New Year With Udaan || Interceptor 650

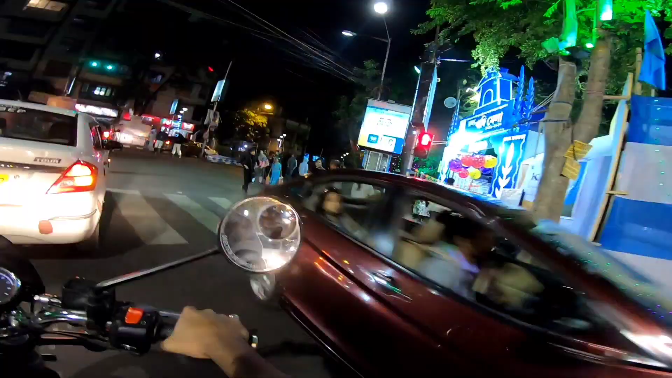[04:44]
वाह वाह वाह वाह वाह वाह, ये देख के तब भी लग रहा है कि कुछ फेस्टिव सीजन है.
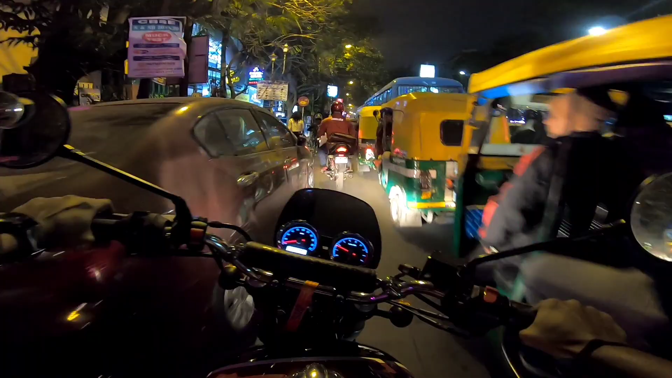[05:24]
ये दिन दिन इतना खतरनाक वाला ट्रैफिक मिल रहा है। ओह दैट्स ग्रेट, हुंडई वर्ना SX 1.6 विद स्टॉप एंड डीजल।
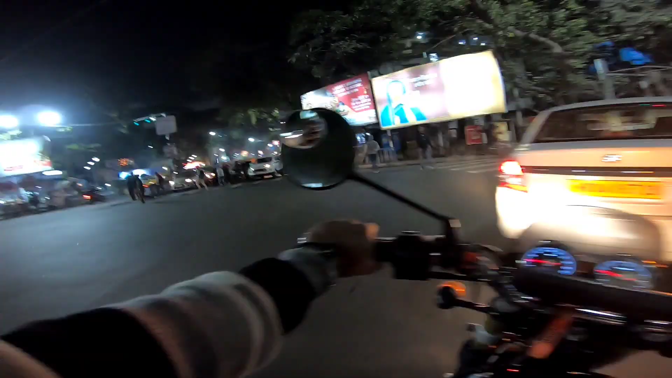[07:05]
बट साधन एवेन्यू में भी ट्रैफिक है, अभी देखो पूरा ट्रैफिक, पूरा ट्रैफिक, करे क्या लोग ना भाई, घूम घूम के देखते इंटरसेप्टर 650। जब से ये आफ्टर मार्केट एग्जॉस्ट हो गया और ज़्यादा देखते हैं लोग। एंड एक ही क्वेश्चन, कितने का है एंड कितने सीसी का है, अच्छा लगता है।
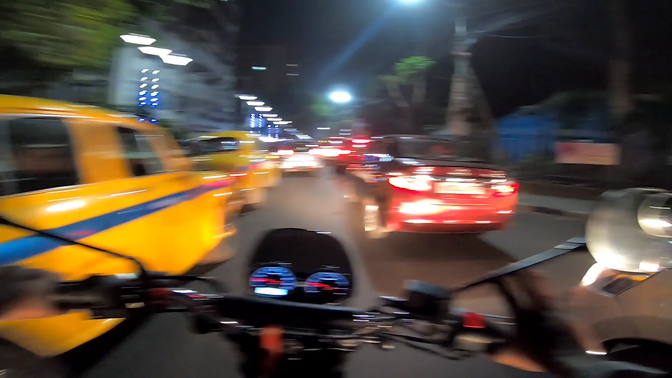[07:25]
तो मेरा तो इंटरसेप्टर 650 है, बट इफ़ यू ओन अ सुपर बाइक एंड लोग आगे आपको पूछ रहे हैं कि कितने सीसी है,